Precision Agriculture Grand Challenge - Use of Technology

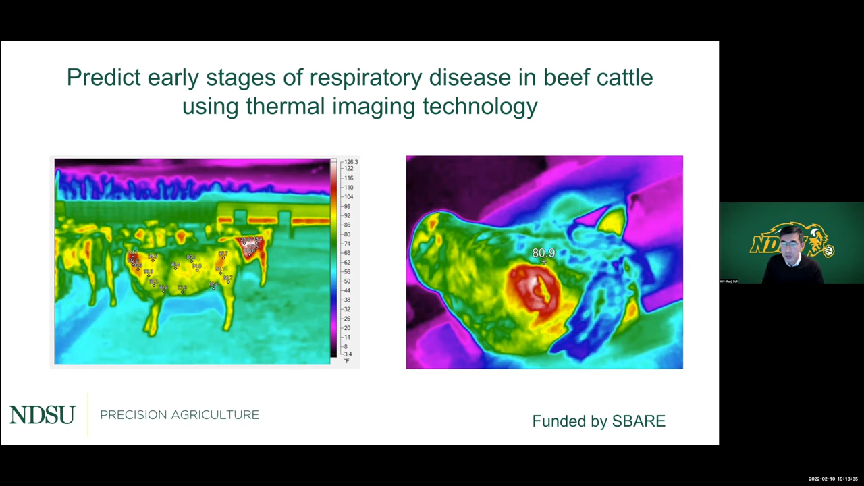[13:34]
90, over 90% that cattle have BRD, we call BRD, you know, the, the respiratory disease, they will have a fever. Okay. So if they have a fever, how about we using this, the thermal imaging technology, a thermal device to detect, detect that early signs of have a fever.